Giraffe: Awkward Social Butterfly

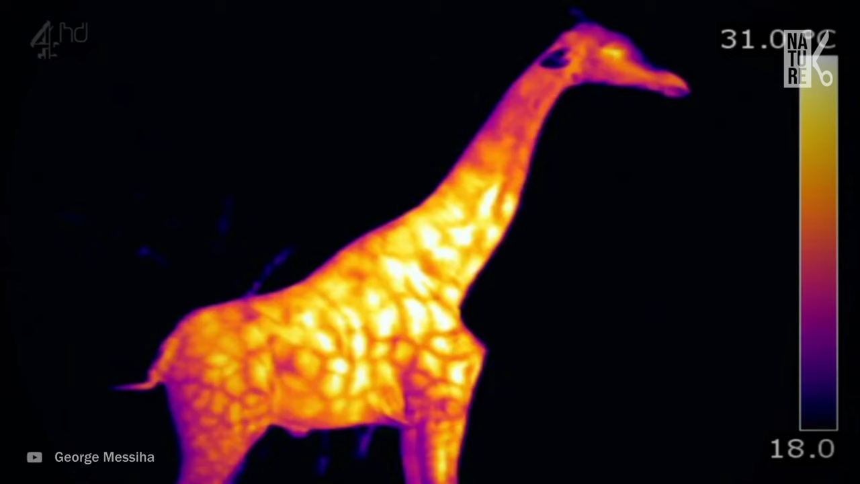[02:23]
So, yeah, these patches are not just cool-looking. Acacia trees.